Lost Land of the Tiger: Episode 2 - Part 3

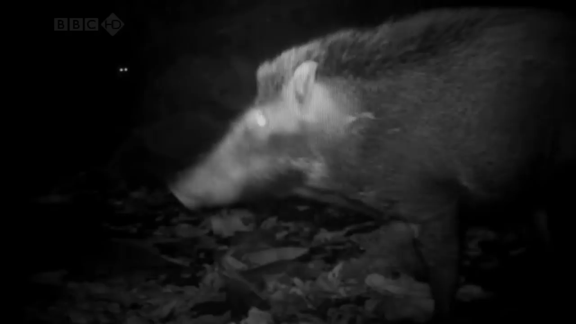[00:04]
A wild boar investigates the camera, unaware of the shining eyes of a leopard just a few metres behind him.
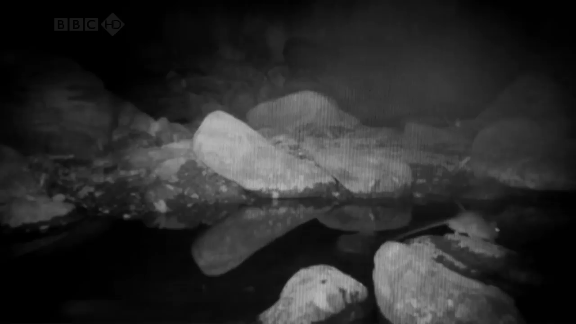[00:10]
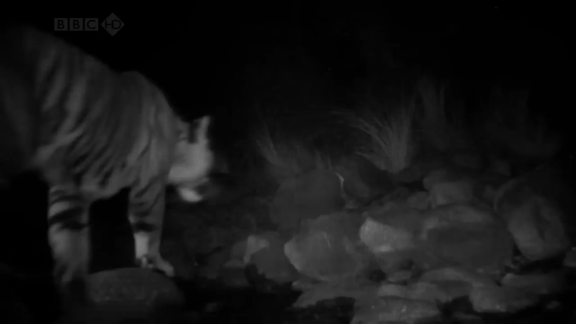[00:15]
And the ultimate reward, a tiger out hunting.
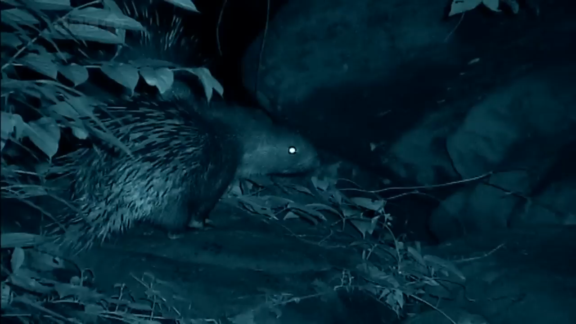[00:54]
Two porcupines. There is no mistaking what these creatures are. There is nothing in this forest you could confuse them for.
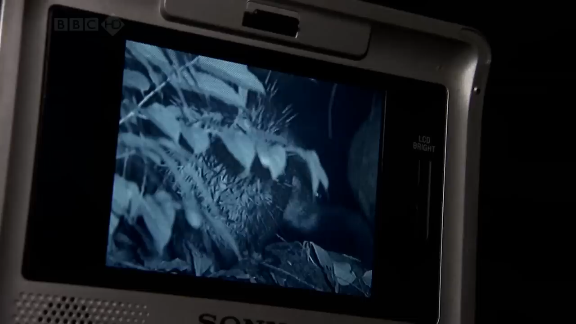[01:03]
I have actually seen a tiger with a porcupine quill stuck in its throat.
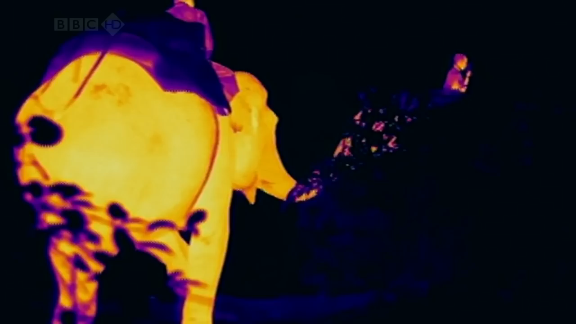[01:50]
Her thermal imaging camera picks up an animal's body heat and makes them easy to spot in the dark.
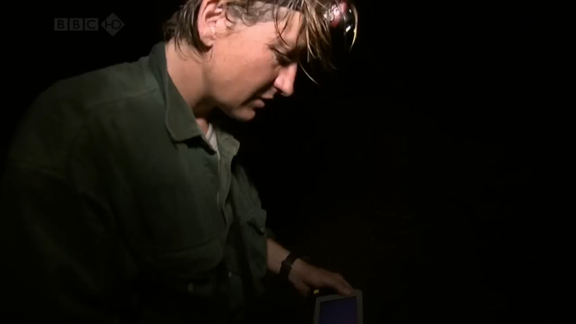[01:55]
I've got something here.
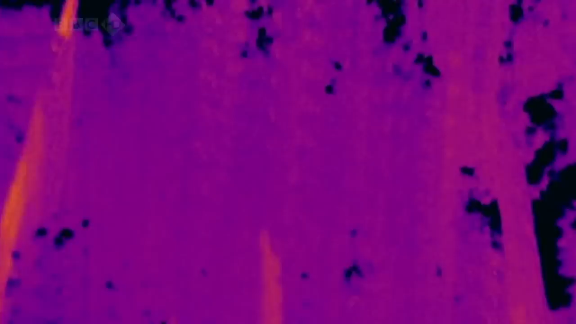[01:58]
Looks like a squirrel.
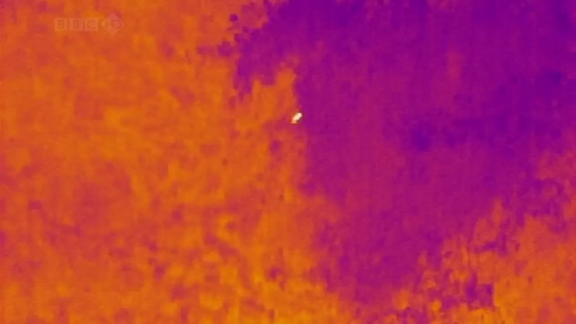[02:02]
Actually they're climbing up. One's going way up.
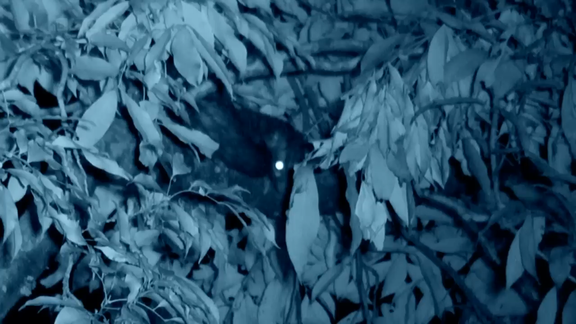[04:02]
It looks very much like a civet to me. He's actually waking up now, pruning his tail. Ah, you can see, you can see the head much better now. A big yawn. That's definitely a civet.
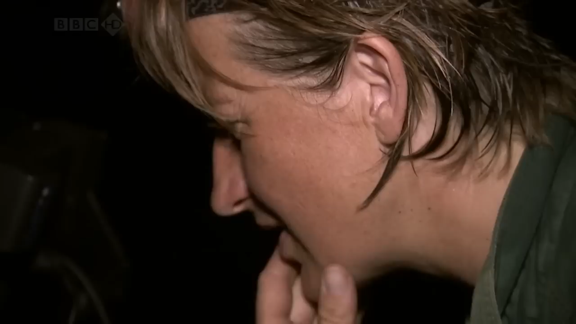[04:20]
He's having a good old lick on his paw now. Beautiful. Probably going to be busy all night and then sleep all day.
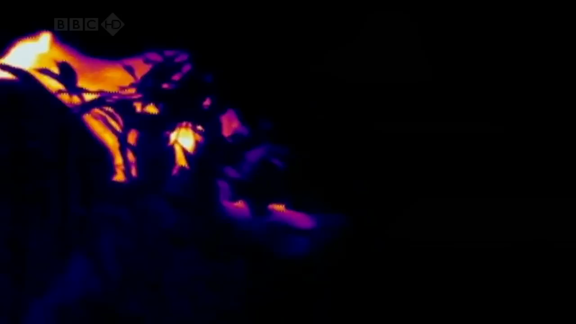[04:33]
Ah, look, he's moving, he's moving. That's really nice.
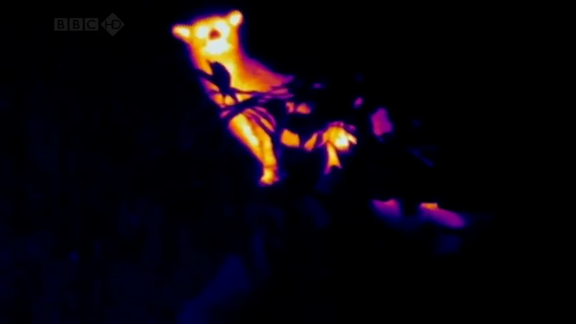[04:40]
It's great on the thermal camera, you can really see the shape. Jump.
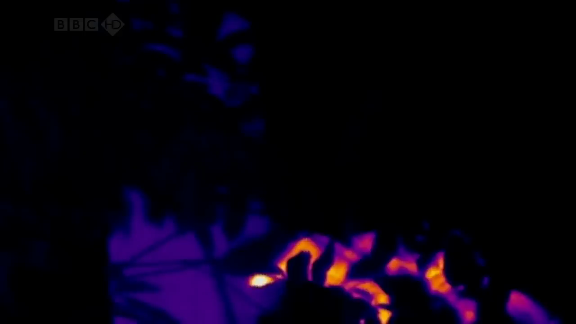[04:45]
He's going to jump again there, there he goes.
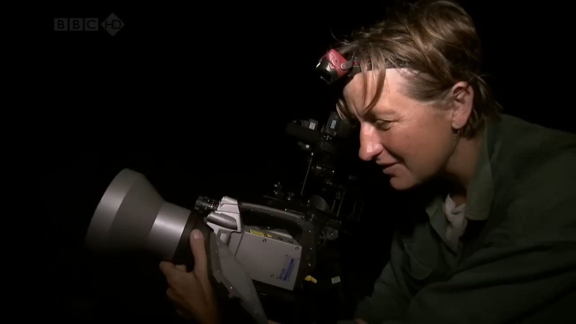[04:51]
That was great. Gordon's found another pair of eyes reflected in his torchlight.
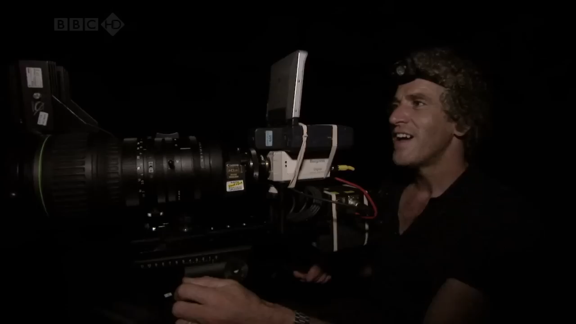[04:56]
Where are you?
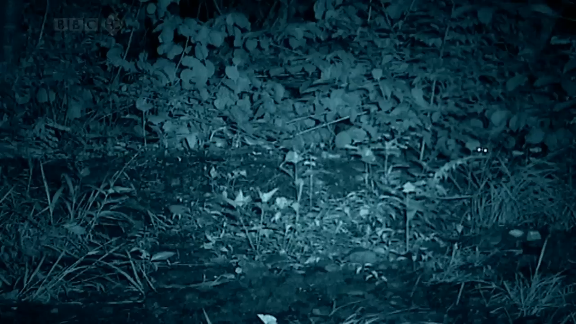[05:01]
Oh, there he is, there he is. Oh, you beautiful little cat.
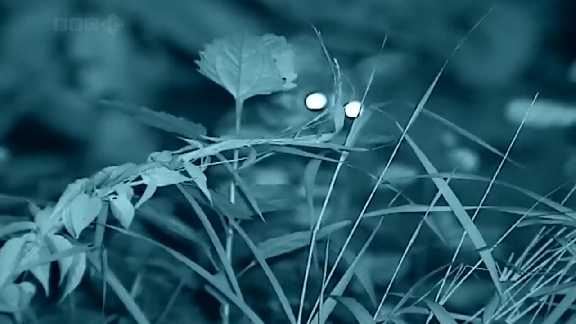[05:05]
He's been looking for the largest cat, but has found the smallest. A leopard cat. Wow.
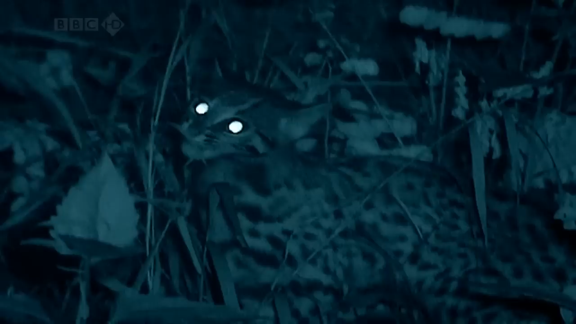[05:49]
Eating grass at the moment. Whether it's a cat of this size or whether it's a cat the size of a tiger, there's just no denying them.